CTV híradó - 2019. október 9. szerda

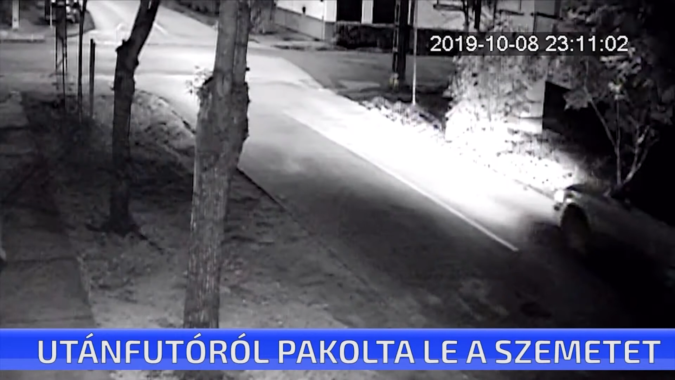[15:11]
Ez a kamera rögzítette tegnap éjszaka azt, ahogyan megérkezik az utánfutós Volkswagen, amiről egy férfi egymás után pakolja le a zsákokat a ház mellé. A kamera természetesen az időpontot is rögzítette. 23 óra, 11 perckor érkezett az autós. Az illegális szemételhelyezés már korábban is okozott bosszúságot az itt élőknek és dolgozóknak. Az első alkalom nem sokkal azután történt, hogy ide költöztek, akkor ki is tudták nyomozni, ki volt a szemétlerakó.